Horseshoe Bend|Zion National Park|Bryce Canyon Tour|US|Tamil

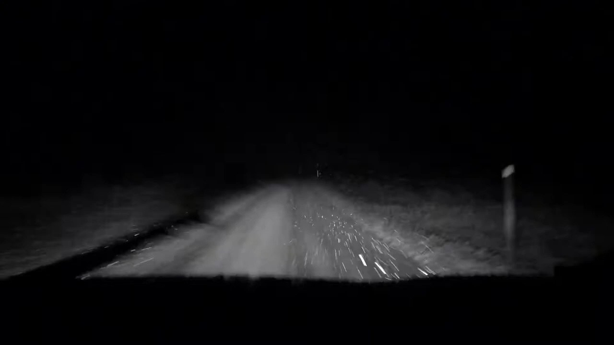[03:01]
வர வலில் பயங்கர சனோ இருந்தது ச்டார்ட்டிங்கள் ரம்ப லைட்டாதான் தூரல் போட்டித்து போகு போகு ட்ரைவிங்க பண்ண முடியதலவுக்கு ரம்ப ஹெவி சனோ இருந்தது